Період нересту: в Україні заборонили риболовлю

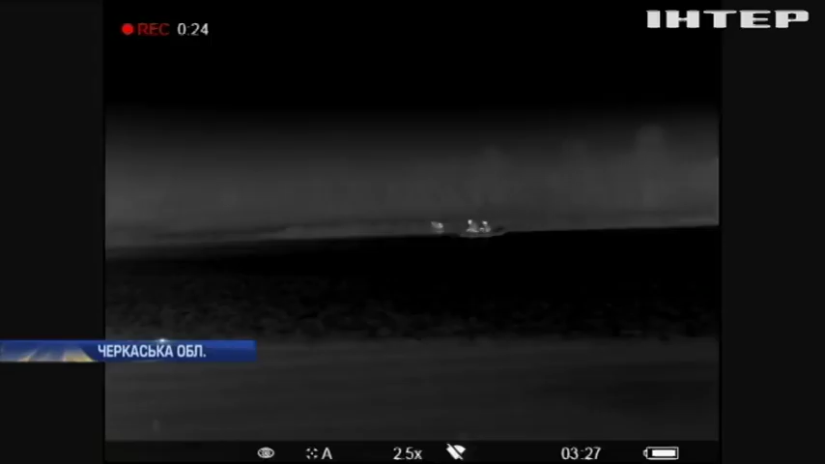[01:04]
А ось цим рибалкам втекти не вдалося. Інспектори зафіксували, як вони стелять і навіть знімають сітки із здобичу.